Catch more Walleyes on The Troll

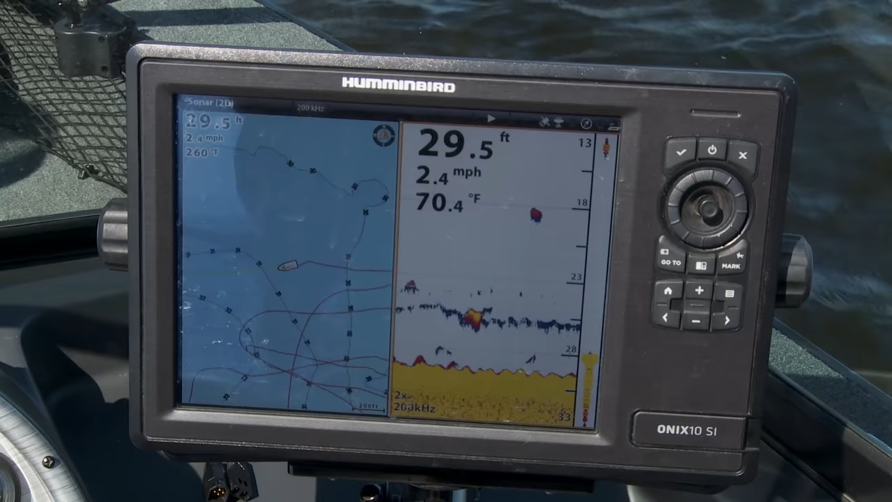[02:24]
On screen: depth 29.5 ft, speed 2.4 mph
Today, we're fishing some pretty deep water. You know, I've run anywhere from 26 feet. I'm sliding out here and we're just gonna take a look out here deeper in this 30 foot of water. But all said and done, you can always get a crankbait down deep.